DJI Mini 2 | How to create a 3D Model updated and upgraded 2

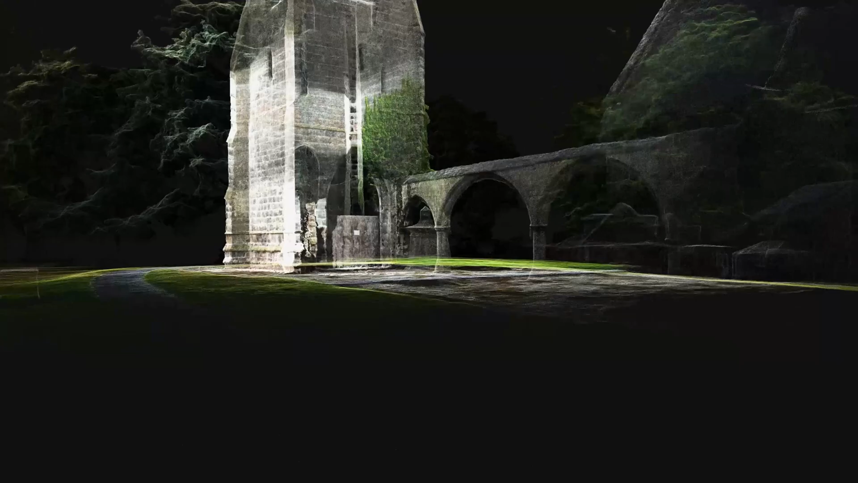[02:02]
But the subject of our today's video is creating a 3d model and then
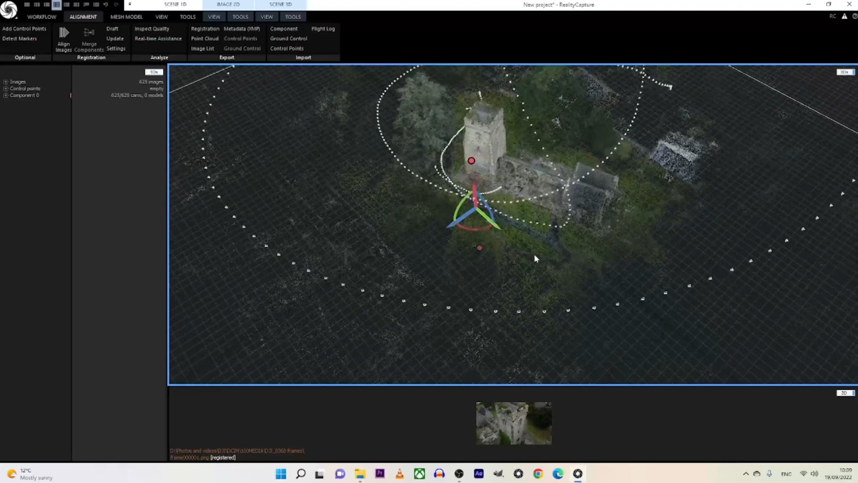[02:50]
Because we won't need to keep the whole point cloud we'll need
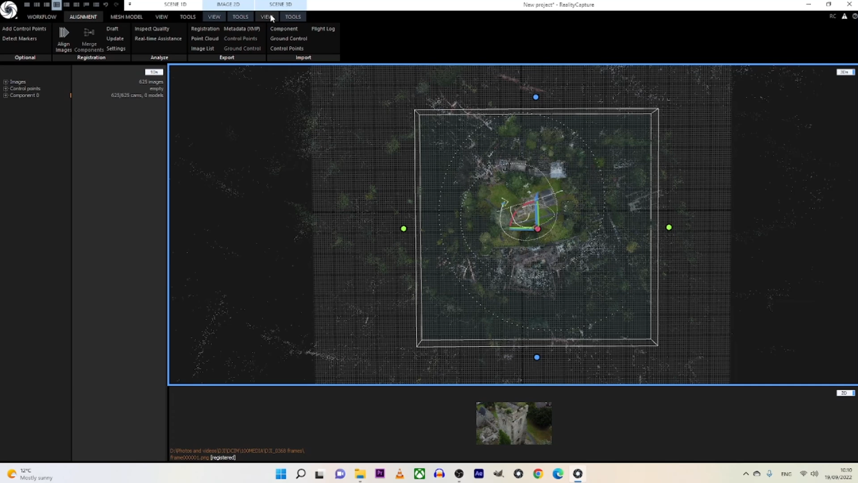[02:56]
to clip it and we do this by clicking on the point cloud and from
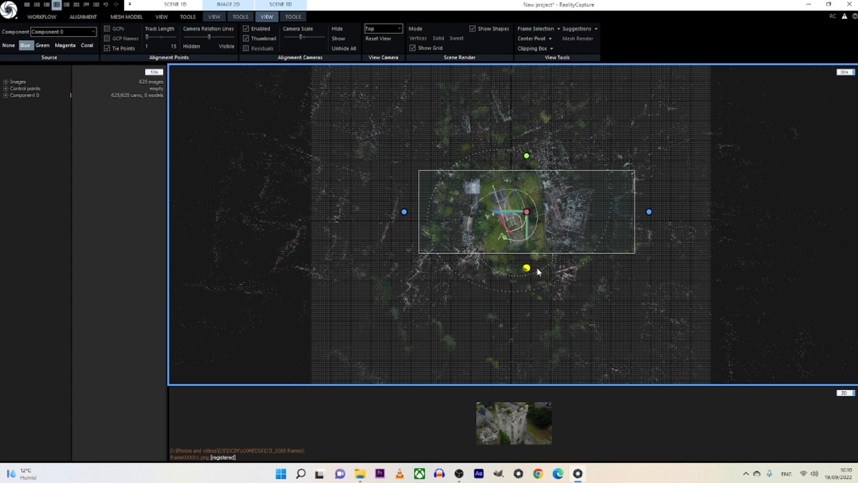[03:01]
here we choose the amount of data we want to use and when we are happy
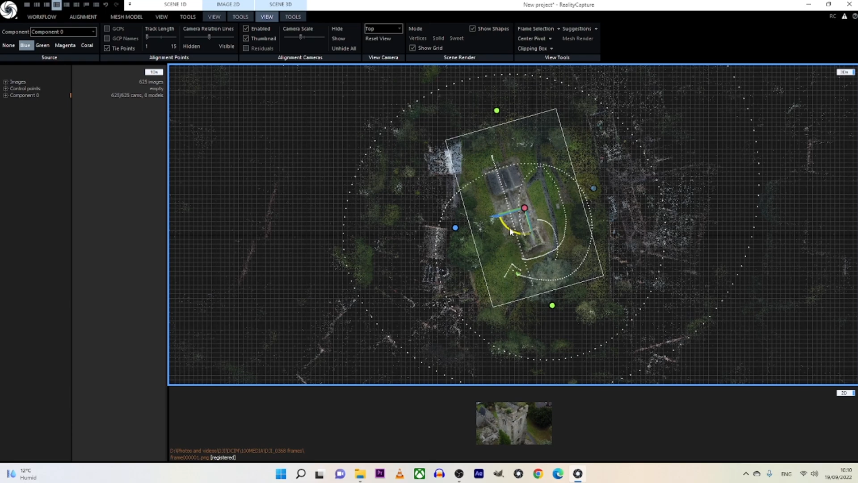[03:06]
we press on the normal detail button.
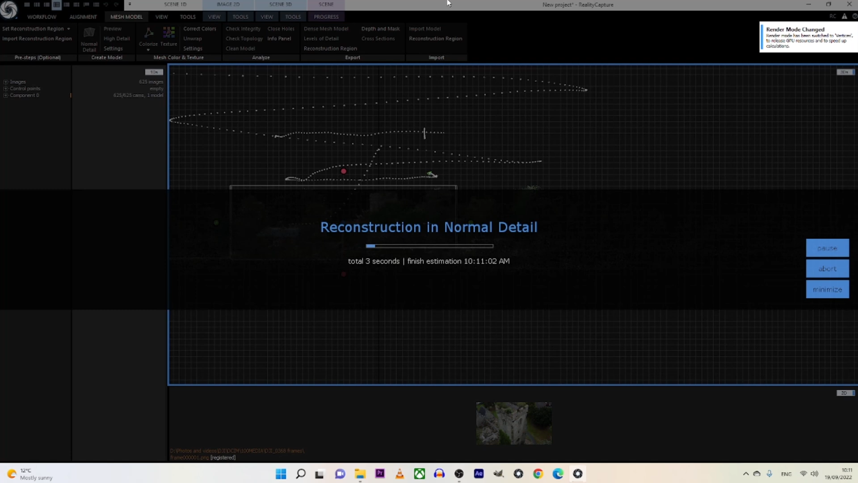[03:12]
After the mesh was created and we are happy with it we need to add a texture to it.
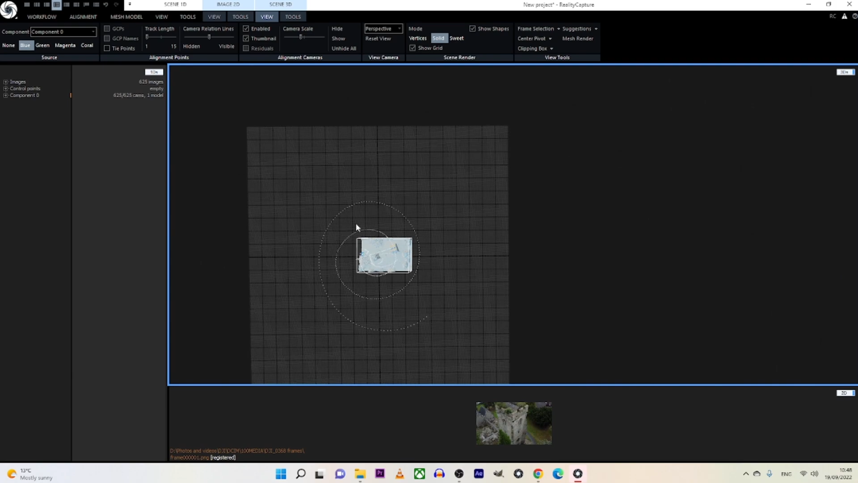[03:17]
So we go to texture and then we press OK.
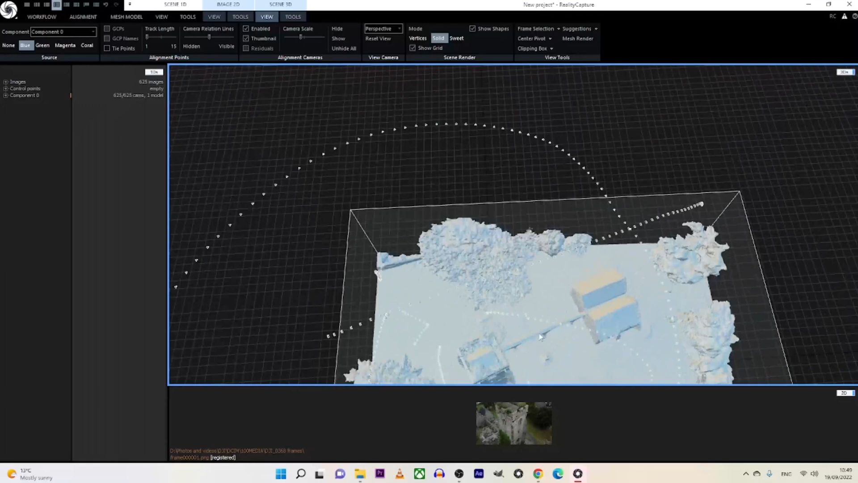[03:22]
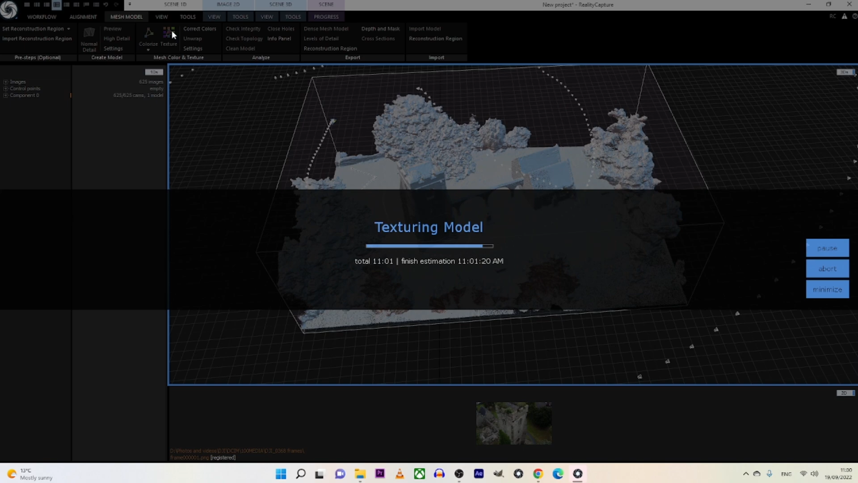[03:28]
And voila that's our DJI Mini 2 3D model created.
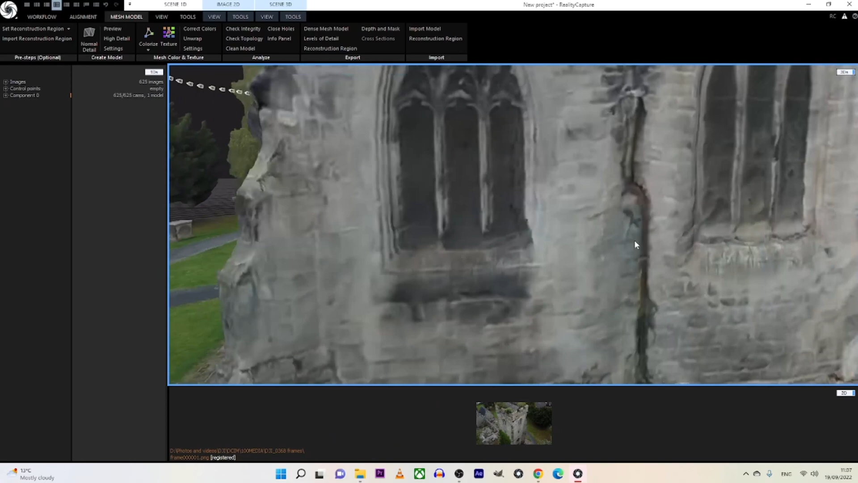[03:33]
Once we are happy with the model we need to export it
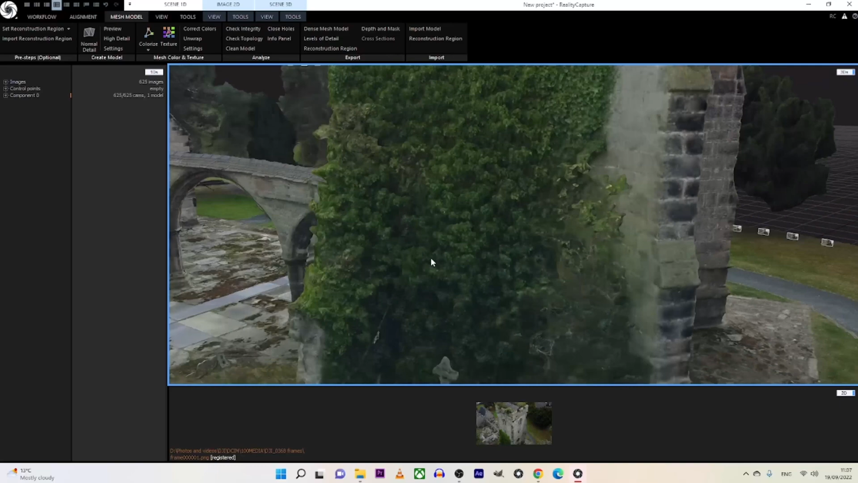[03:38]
as FBX file in order to import it into Unreal
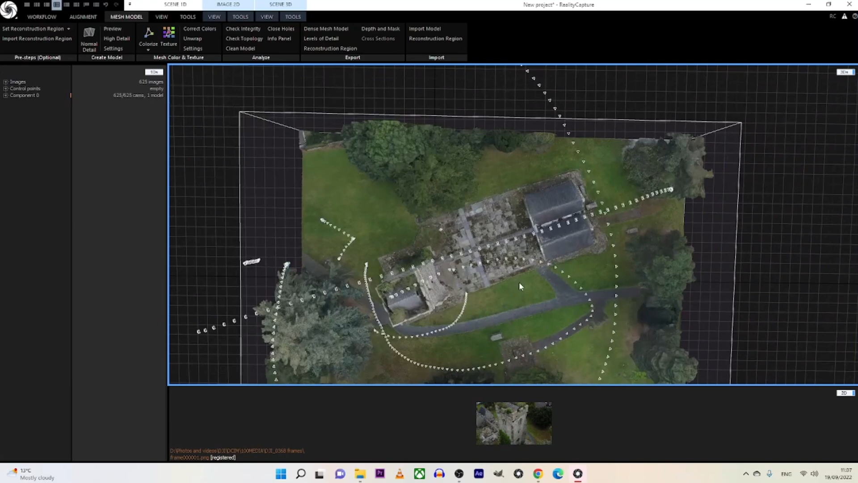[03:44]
Engine 5 and we do this by pressing the reality capture logo and then we press export.
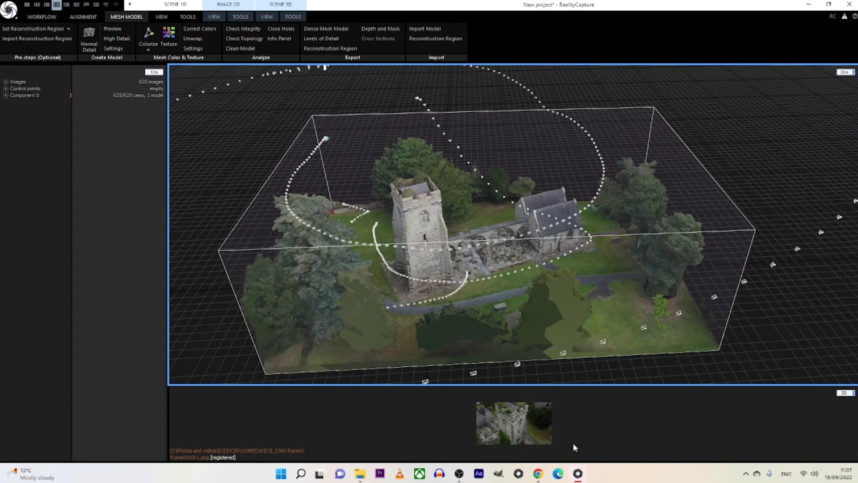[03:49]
We then write FBX in the search tab and then we press on it.
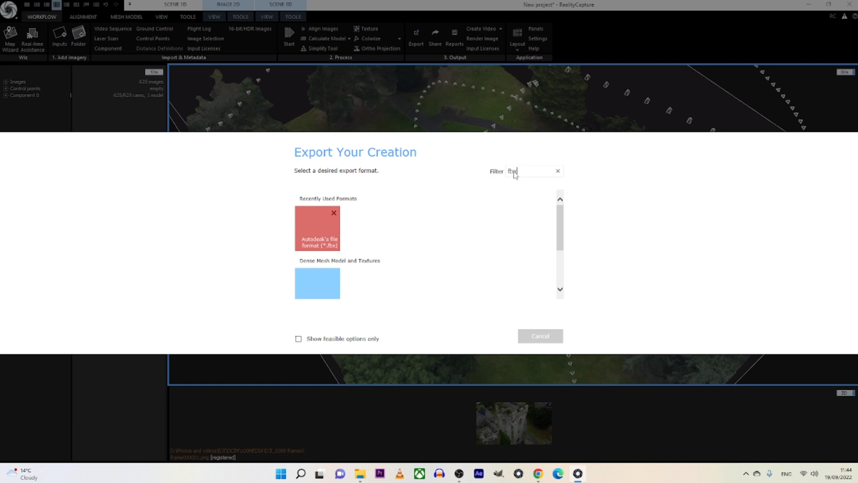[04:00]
We want to make sure the settings are the right ones for Unreal Engine to be able to use our
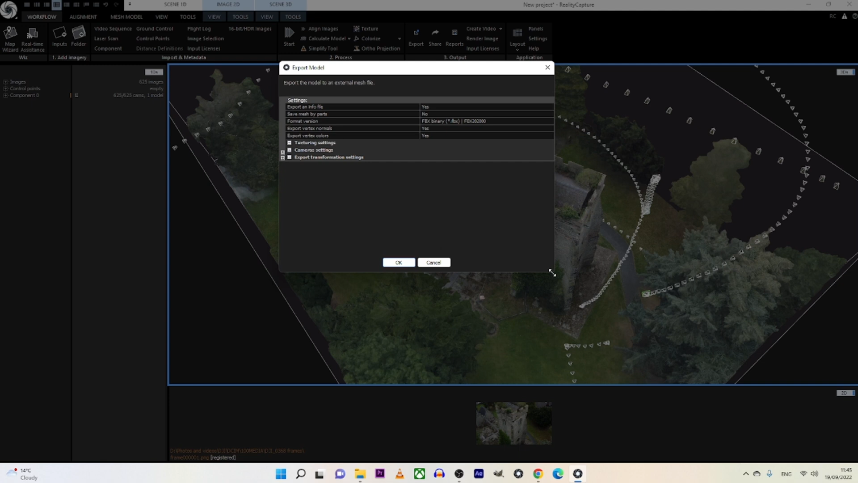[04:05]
file so we select the night from the settings and then we leave everything on default.
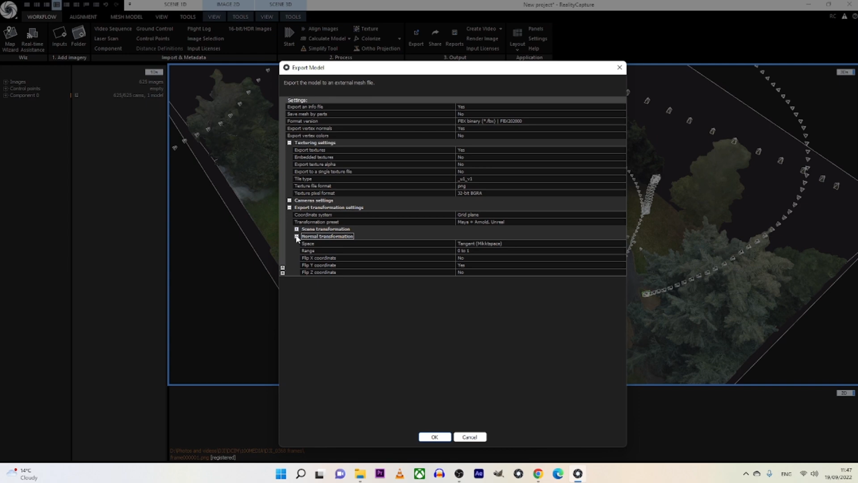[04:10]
Next step is to download a game environment